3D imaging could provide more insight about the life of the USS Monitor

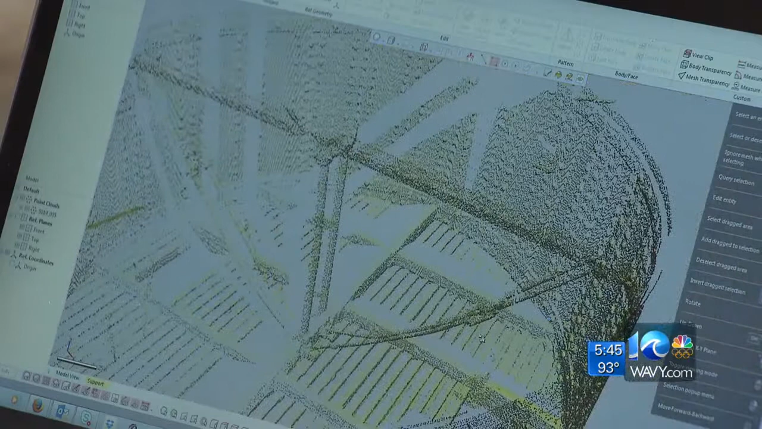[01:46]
So you can see it's picked up the walls and those cross members on the floor really densely.